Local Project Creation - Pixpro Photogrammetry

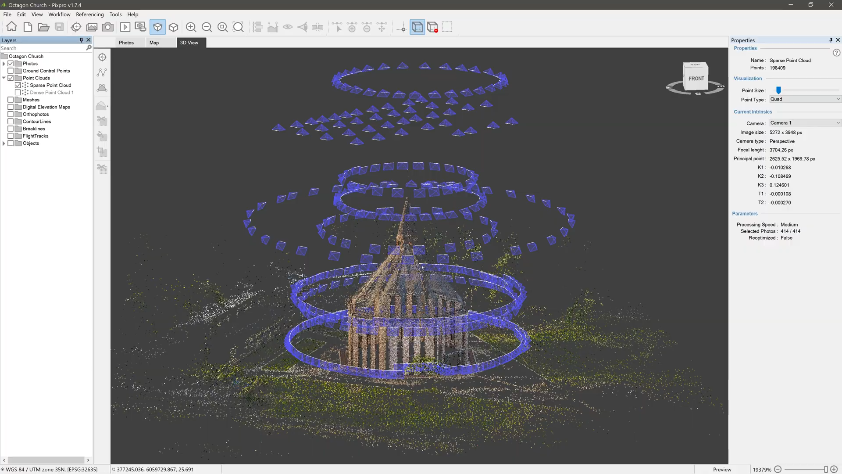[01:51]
And here we have our sparse and DancePoint Clouds by default referenced according to photo locations.
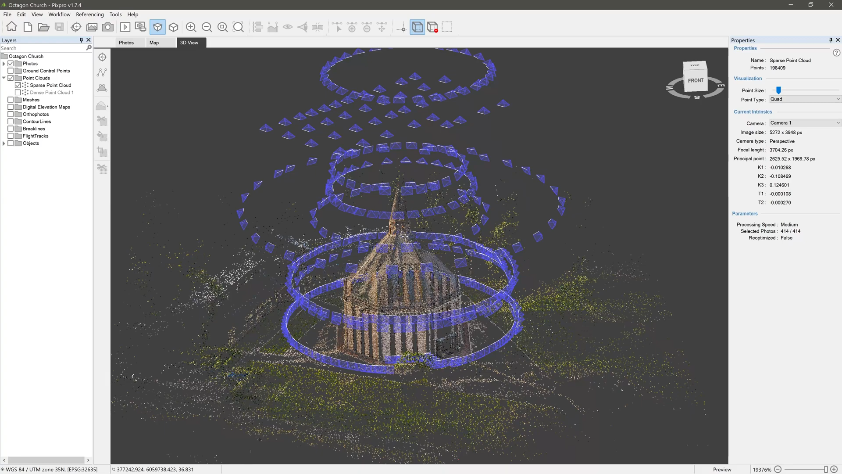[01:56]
You can use your DancePoint Cloud for measurements and
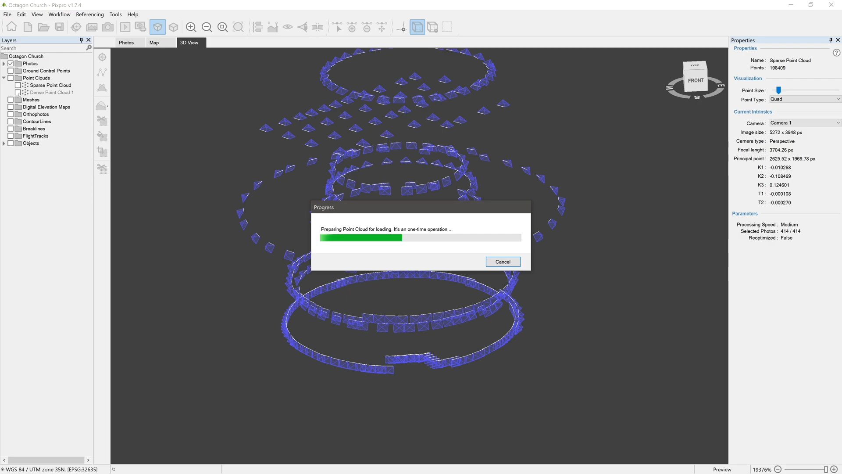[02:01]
creation of other layers that may be even more convenient for these kinds of tasks.